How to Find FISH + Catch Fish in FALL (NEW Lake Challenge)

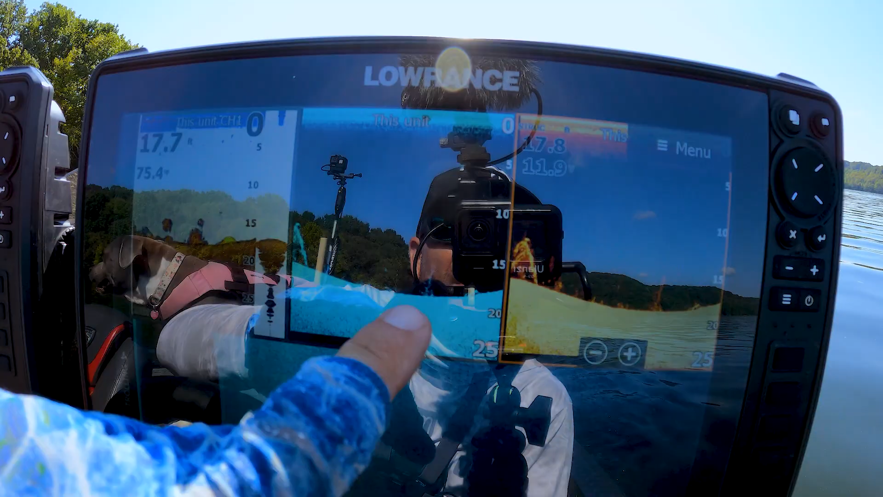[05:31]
And then we're looking for congregations of bait, like where they're at depth-wise and where they're at on the point.
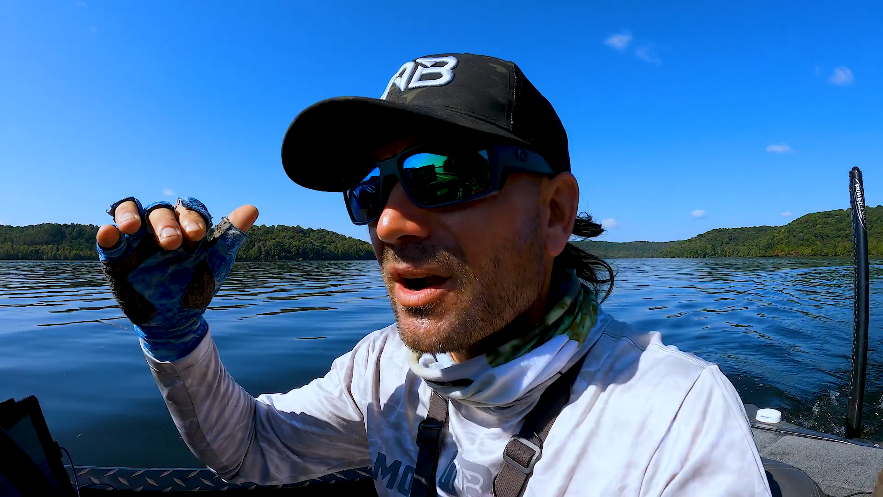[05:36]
Are they way up on a point? Are they way back in the pocket behind the point? Are they more towards like the tip falling off into deeper water? So we're going to idle this thing and take a look. And there's all the bait. See all the bait balls? That's 21.
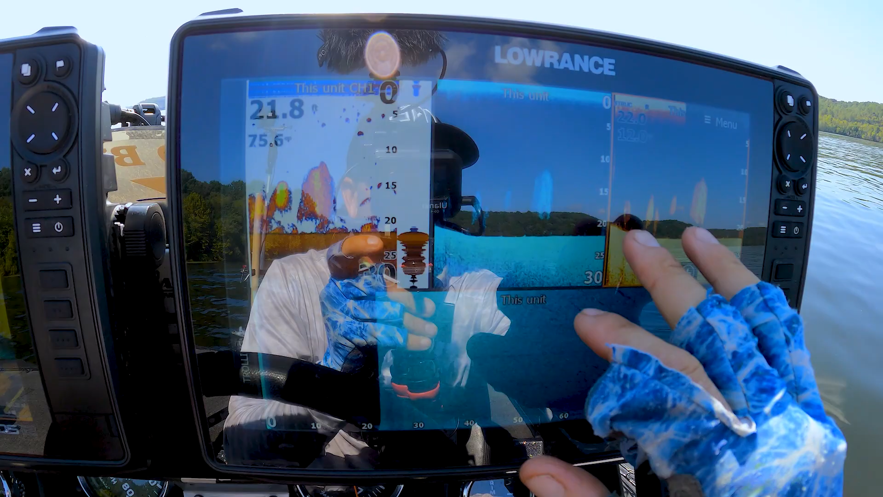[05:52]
We're in about 15 to 21 feet of water. And then all that bait showed up, all balled up like that. So surprisingly, it almost seems like the fish are a little deeper than what I thought they would be. So that's kind of the range.
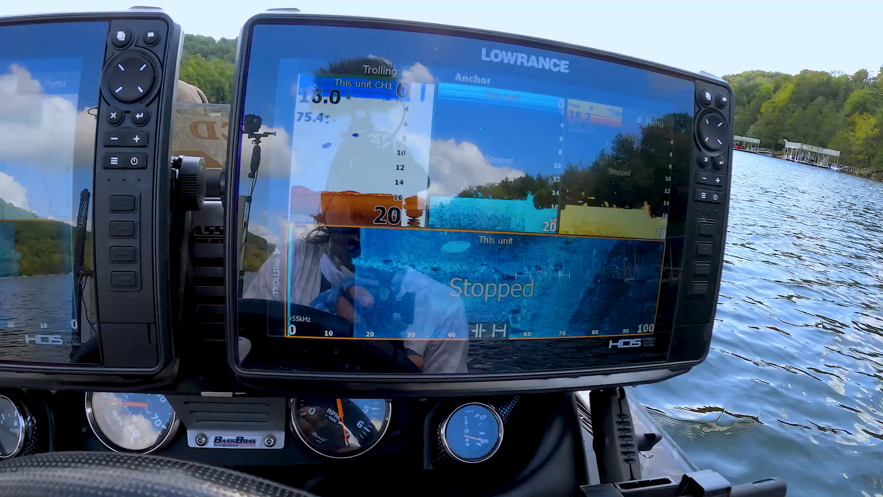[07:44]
And then I'm going to show you something super cool. But it kind of juts out right from that dock right over there.
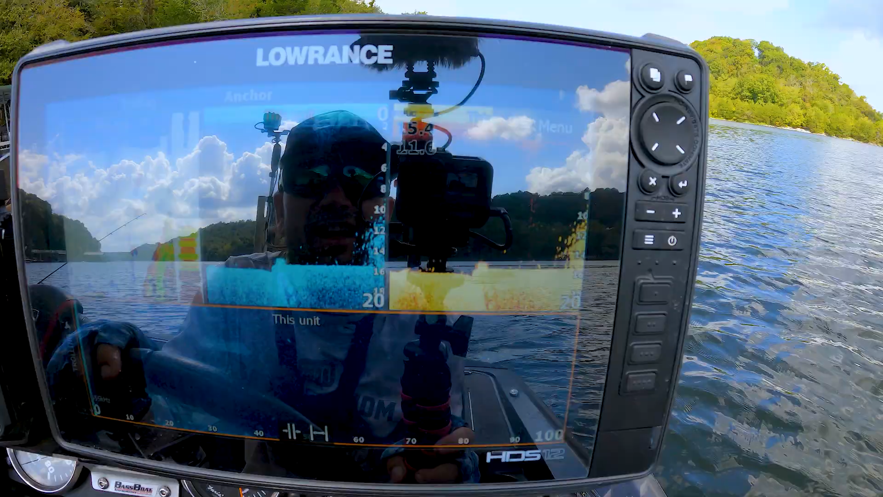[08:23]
This is the mega ton of spec right there. Like just ton or crappie as you guys call them. Just a ton of them.
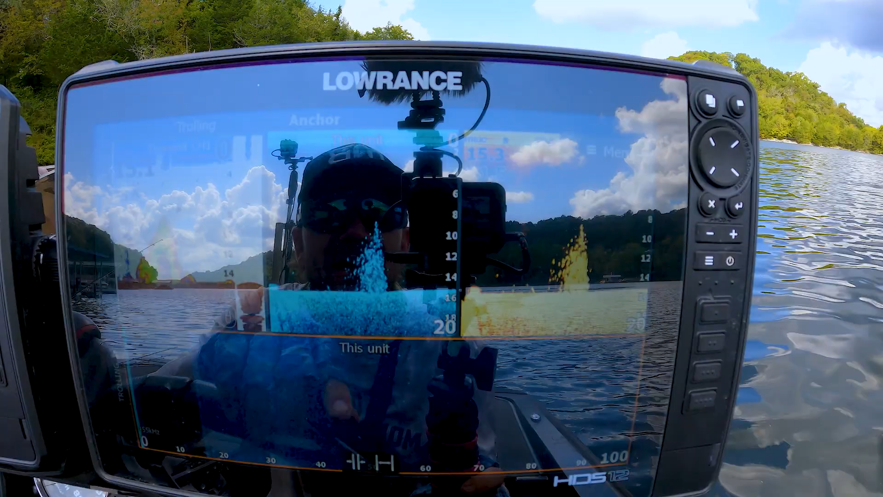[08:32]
There might be a bass or two mixed in. I fished it for a little bit and came up empty handed. But that's the kind of stuff like you need to market.